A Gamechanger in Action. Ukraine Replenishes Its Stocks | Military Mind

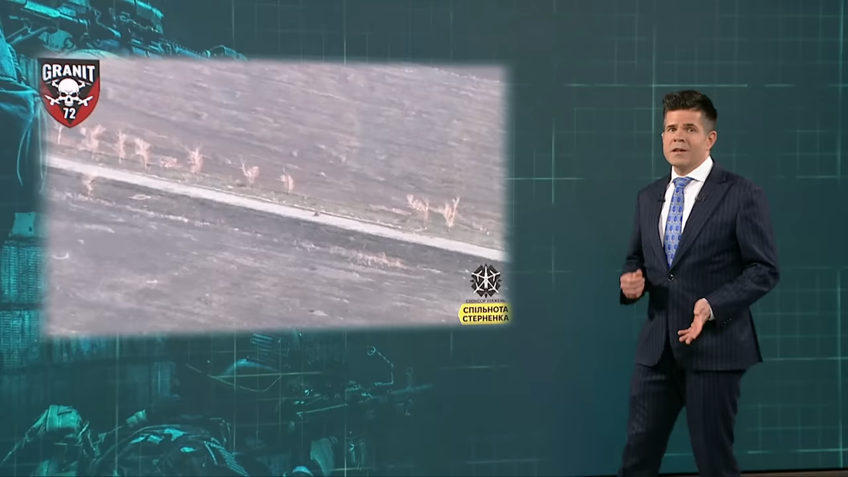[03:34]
Coming right up is a look at the 72nd Mechanized Brigade catching Russian soldiers riding an ATV.